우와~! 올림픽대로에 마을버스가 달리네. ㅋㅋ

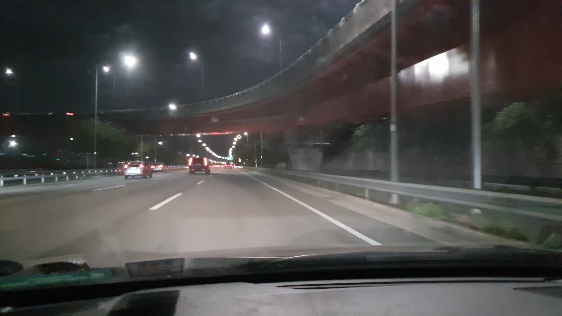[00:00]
안녕하세요 안녕하세요 아이고 부활입니다 아이고 안보인다 어 여기가 올림픽대로를 달리고 있습니다 우와 갑자기 스포츠카가 날라가 우와 또 이건 스포츠카도 아닌 차들이 날라가는데 아니 이게 웬일이냐 제가 좀 천천히 가고 있어요 왜 천천히 가고 있냐
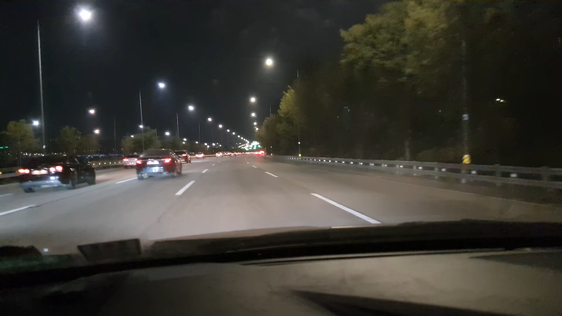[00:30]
가다가 보니까 이상한 버스가 지나가는 거예요 아니 저게 뭐지 그러면서 아니 저게 뭐냐 내가 저거를 사진을 한번 찍어 봐야겠다 이거 보세요 지나갑니다 우와 강남 8번 강남 8번 버스가
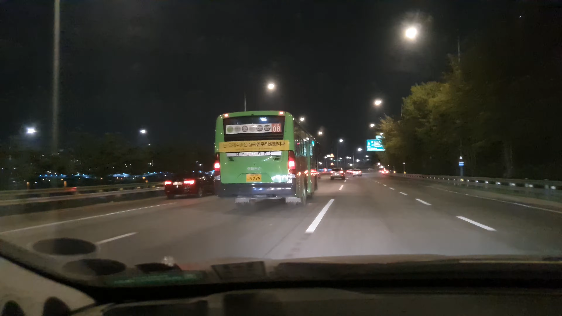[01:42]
진짜 올림픽대로로 달려서 이 차는 어디로 갈까요 여기 따라가 보도록 하겠습니다 궁금하다 하하하 올림픽대로로 제한속도 80km 뒤에서 따라갈랍니다 아휴 옆에서 달리려고 하니까 뭔가 좀 이상해서 뒤에서 달릴래요 달릴래요?